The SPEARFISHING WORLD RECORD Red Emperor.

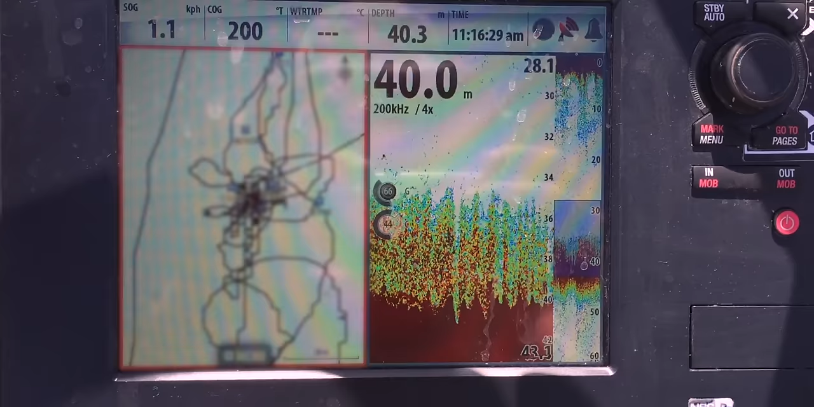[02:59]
An hour later, we are sounding on a rock in 41 metres of water that is absolutely covered with life.